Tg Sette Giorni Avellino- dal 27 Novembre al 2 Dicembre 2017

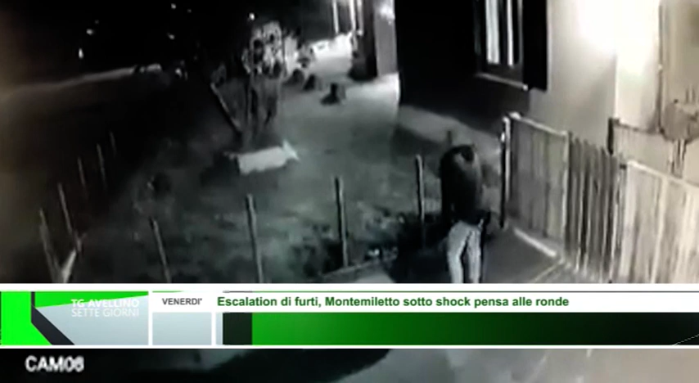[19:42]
controlli un presidio quello di Montemiletto che andrebbe potenziato l'ondata criminale infatti non si è fermata intanto quando cala la sera Montemiletto a parola d'ordine nessun dorma in questo video una scena diventata purtroppo quotidiana le immagini documentano un malvivente incappucciato in possesso di attrezzi da scasso superare la recinzione e avvicinarsi alla finestra di una villetta la luce è accesa il ladro non si ferma va avanti e si trova faccia a faccia con il proprietario dell'abitazione l'uomo incappucciato si dà così alla fuga episodi